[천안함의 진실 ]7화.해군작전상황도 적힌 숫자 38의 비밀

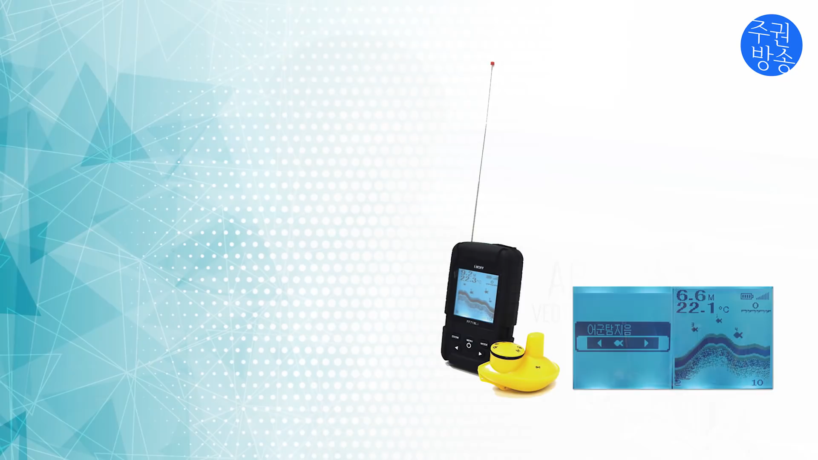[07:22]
On screen: water 22.1°C
요즘 아실지 모르겠지만 낚시하는 사람들이 이만한 핸드폰 사이즈의 어군탐지기를 갖고 다녀요. 이거를 들여다보고 있으면 물속에 있는 물고기들 돌아다니는 게 잡혀요.